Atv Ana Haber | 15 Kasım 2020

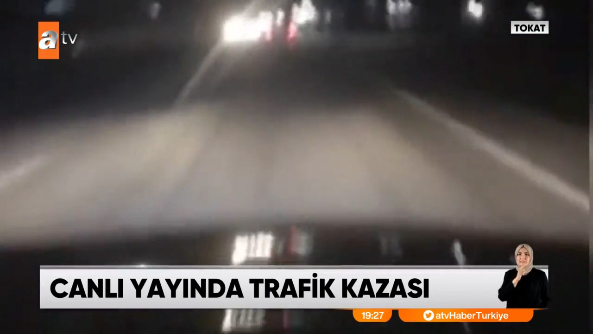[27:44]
Önündeki traktörü fark edemedi. Yayın sevdası iki kişiyi hayattan kopardı.